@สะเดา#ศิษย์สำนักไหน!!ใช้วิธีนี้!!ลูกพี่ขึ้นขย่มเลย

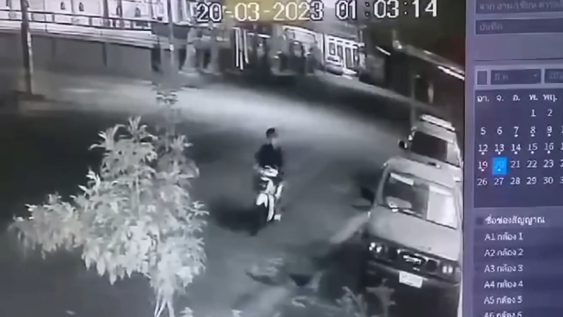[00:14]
ทิ้มกันเท่าพ่อและตายสงขลาครับ เราพามาดูเหตุการณ์โจนงัดรถกันหน่อยนะครับซึ่งเกิดขึ้นในพื้นที่หมู่ห้าตำบนพังหลาอัมศาดาวจังหวัสสงขลานะครับชาวบ้านเขาเดือดร้อนกันเยอะนะครับ แต่เฉพาะคนที่จอดรถไว้ริมถนนหน้าบ้านนะครับถูกไอ้บ่านี้ครับขับมfo outside มา zietอดข้างแล้วครับก็ลงไปดูไซฟ์ดูขวาด
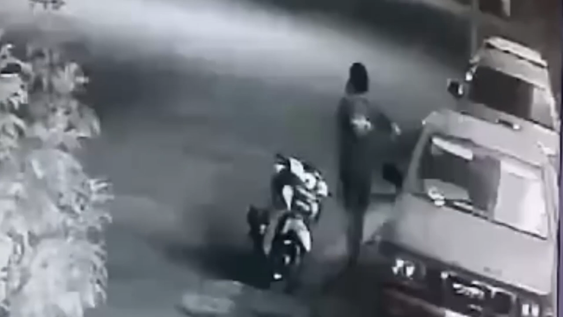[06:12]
ตอนการขลับกั Rug sax งานคืนน้อนไม่ค่อยหลับนะครับๆ อยู่หน้าบ้านนะครับแต่ว่าดูจากภาพวงจรปิดดูรูปร่างดูอะไรแล้วเนี่ยนะครับ ก็ไม่ยากละครับ เดี๋ยวนับถอยหลังได้เลยครับ ตำรวจเข้าตามไปจับได้แน่ครับ